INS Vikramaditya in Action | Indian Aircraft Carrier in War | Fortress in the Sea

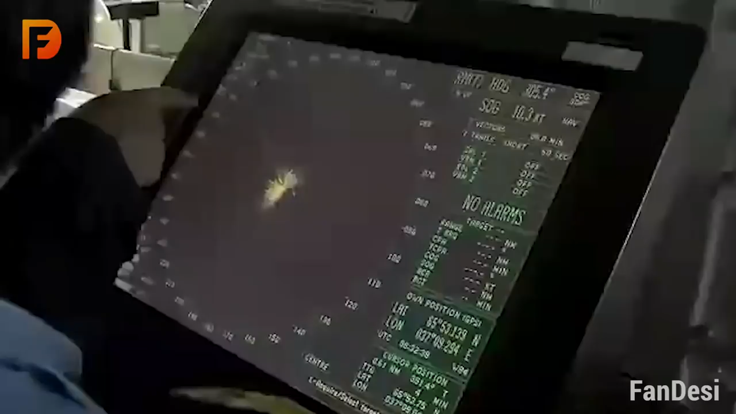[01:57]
Inus Vikramaditya also features the computer-aided action information organization system which helps to gather data from the carrier,